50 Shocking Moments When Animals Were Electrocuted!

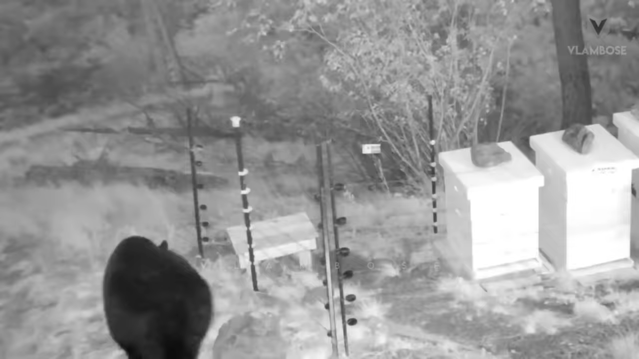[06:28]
These bears were very stubborn, and kept coming back even after getting shocked by electricity.
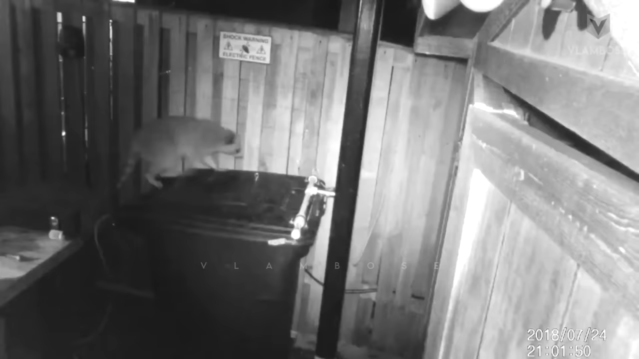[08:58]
This raccoon often rummaged through the trash can.
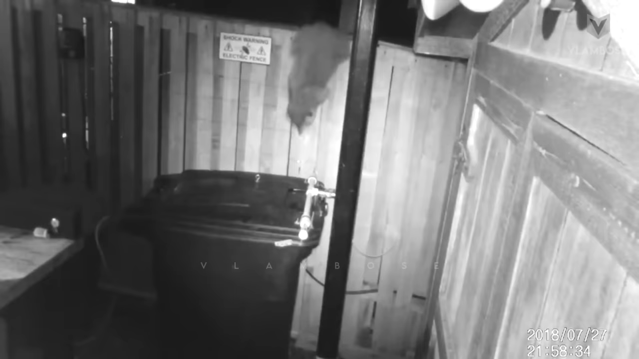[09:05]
It would remember the shock for the rest of its life.